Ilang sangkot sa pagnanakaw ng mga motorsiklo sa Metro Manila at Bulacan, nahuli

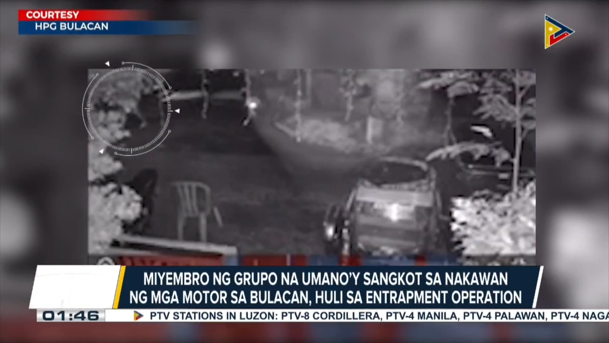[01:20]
Samantala, sapol naman sa CCTV ang pagnanakaw ng motor ng dalawang lalaki na hinihinalang mga kasabwat ng grupo sa isang subdivision sa Santa Maria, Bulacan. Ayon sa inisyal na embestigasyon ng mga polis,